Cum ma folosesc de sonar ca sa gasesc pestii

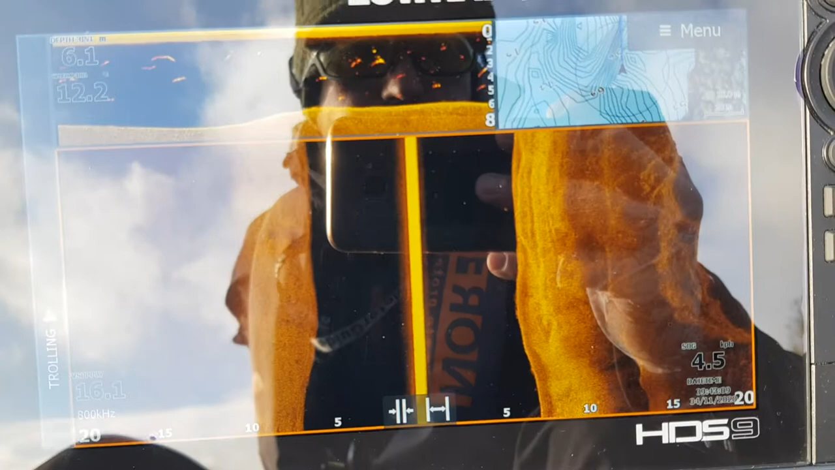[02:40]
Practic cu sonarele noi Nu că auzi doar structura Efectiv poți vedea și peștele
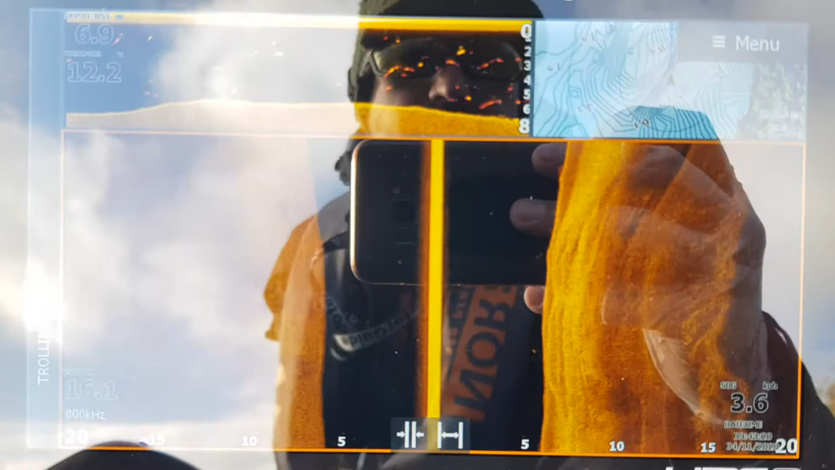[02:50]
Și mai e o fereastră interesantă Asta de aici Mă duc pe
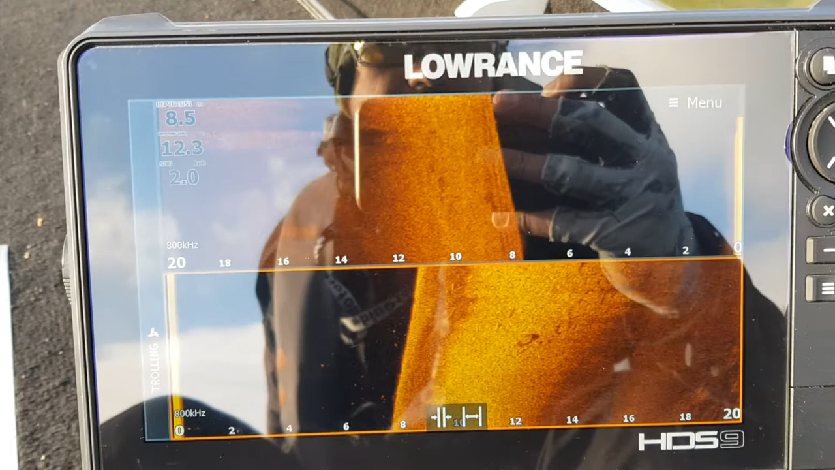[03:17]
Scanez Imaginea de sus e doar stânga Imaginea de jos e doar dreapta Și atunci chiar dacă e un sonar de 9 inch
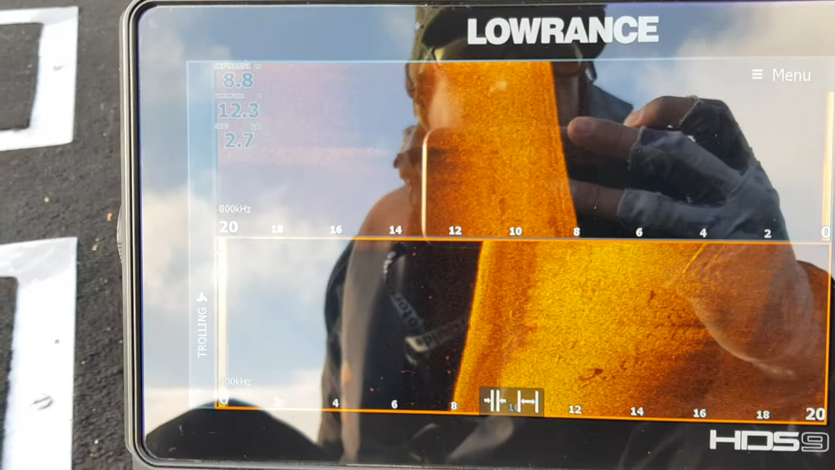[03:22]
O să am detalii foarte,
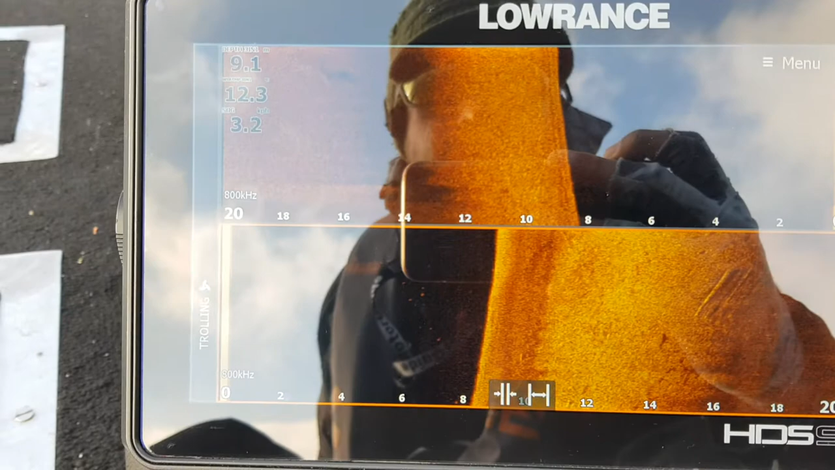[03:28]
foarte bune Imagine mare Scanând în felul ăsta Deci cam astea sunt cele două modalități Prin care eu
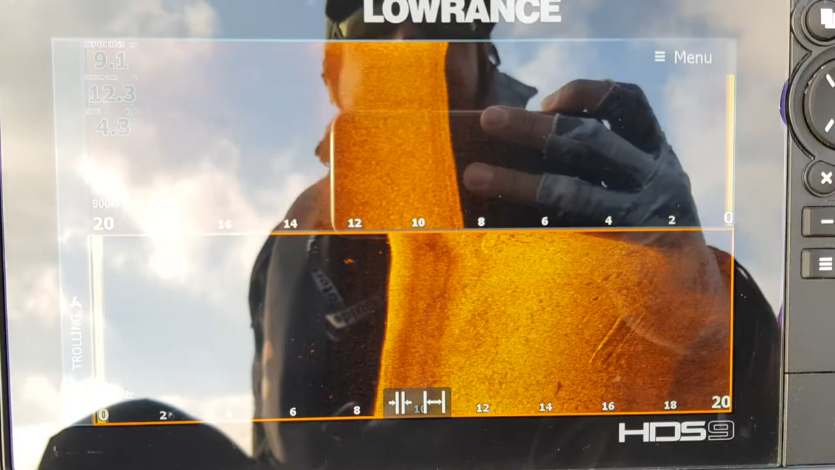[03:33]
Caut peștele
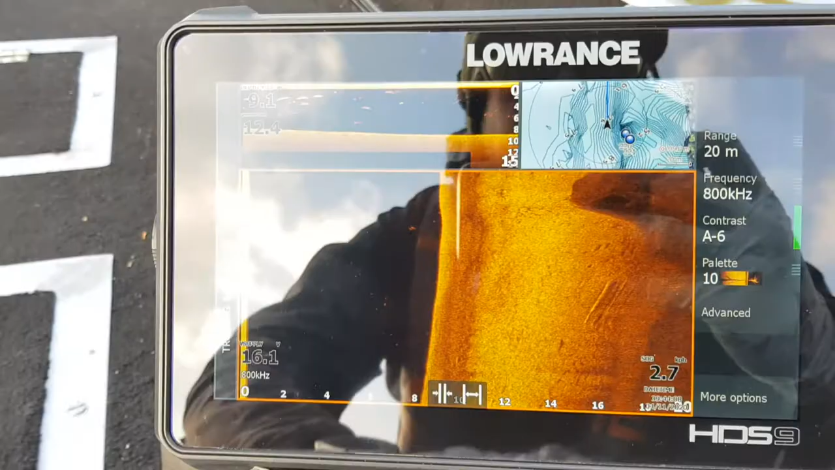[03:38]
La Dunăre Când ieșiți din menu La fel More Options View Right Left plus Right
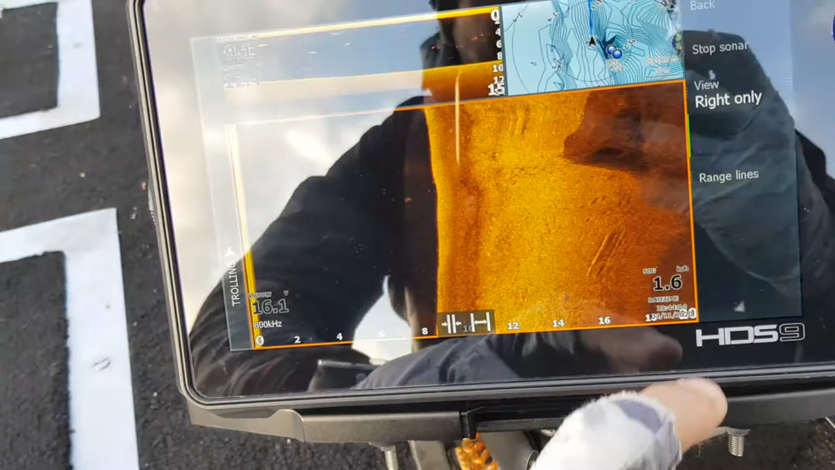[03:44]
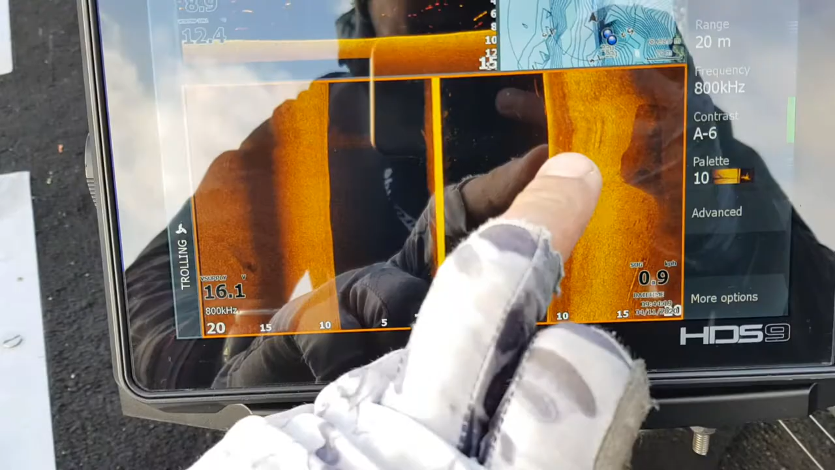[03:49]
Deci la setările de side image Contrast A-6 Pentru că
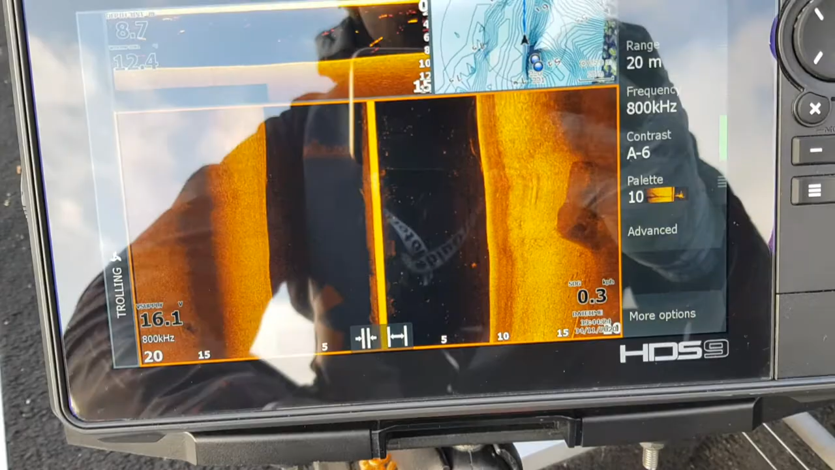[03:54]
apa este destul de murdară Frecvența 800
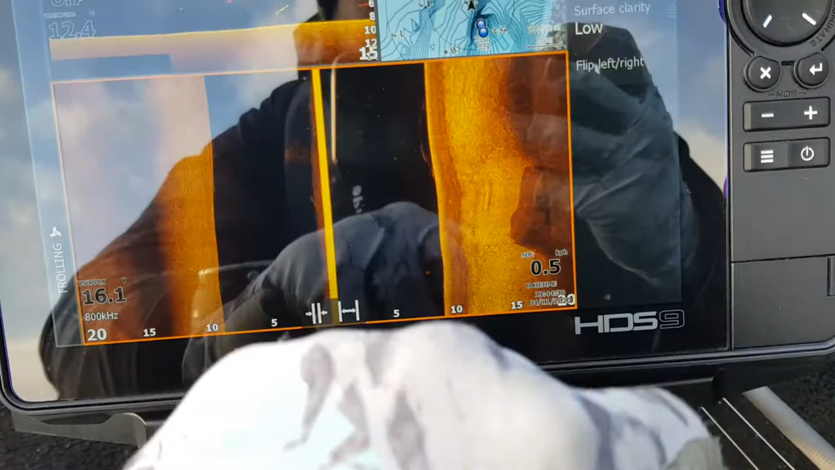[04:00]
Paleta 10 Surfer Clarity Low La
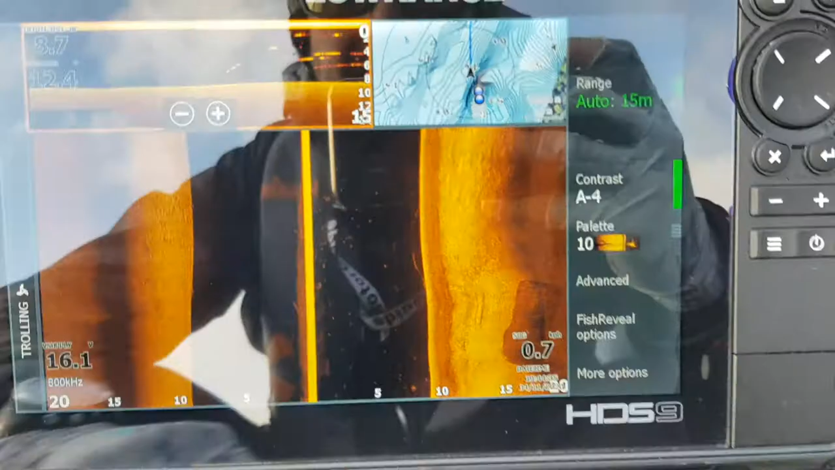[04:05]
Down image Paleta 10
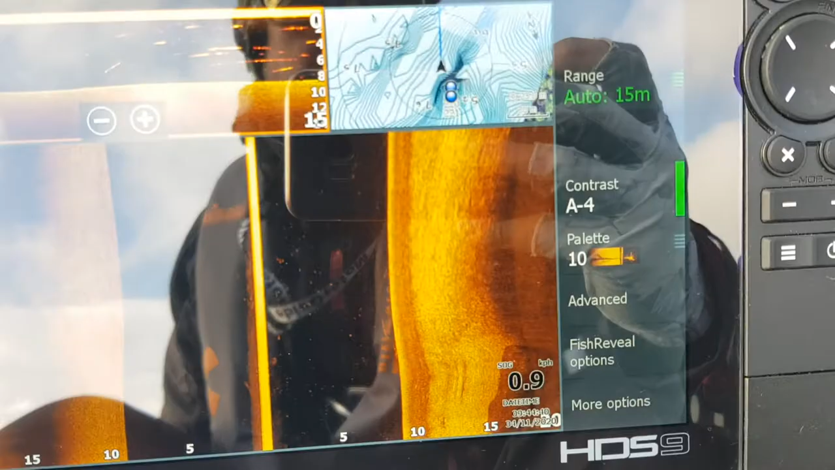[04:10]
Și harta bătrimetica E harta bătrimetica Cam asta ar fi băieți Sper să vă ajute Filmulețul meu